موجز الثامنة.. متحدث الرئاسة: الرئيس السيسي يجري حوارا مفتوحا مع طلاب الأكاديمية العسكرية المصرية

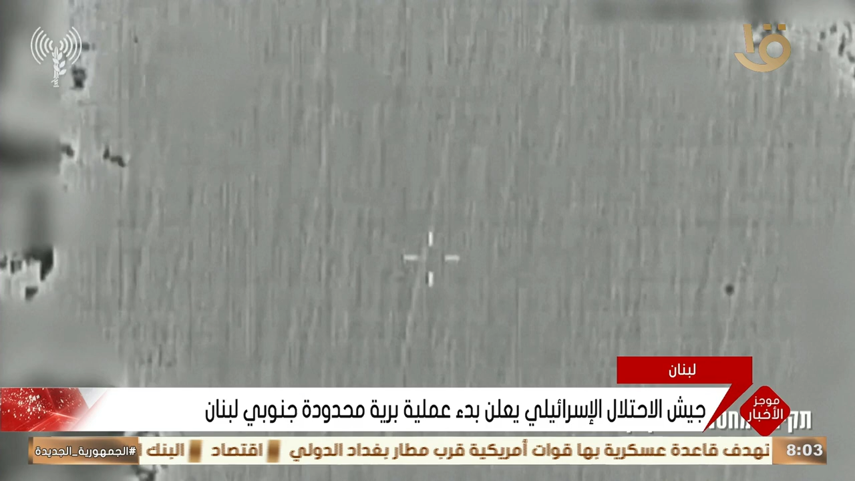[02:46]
لحزب الله في منطقة الحدود الجنوب لبنان مشيرا إلى أن سلاح الجو والمدفعية يدعمان
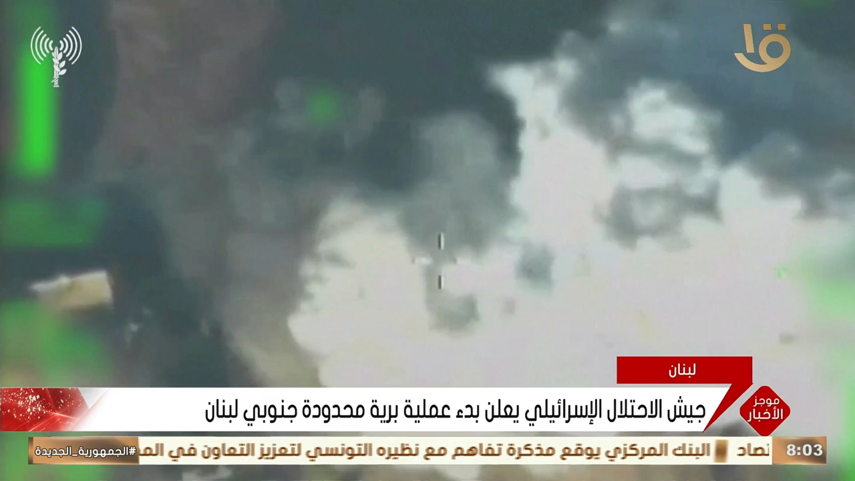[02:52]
القوات البرية بدرابات دقيقة على أهداف عسكرية في المنطقة
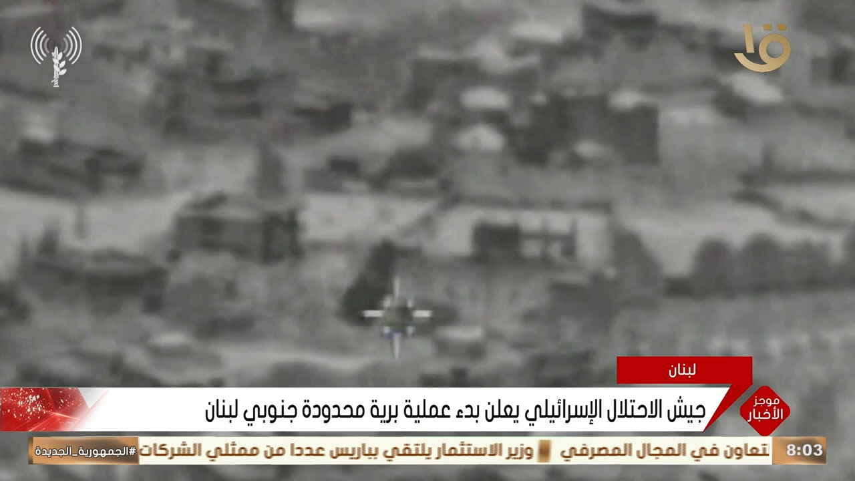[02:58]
هذا وشن جيش الاحتلال غارات مكثفة أصفرت عن انفجارات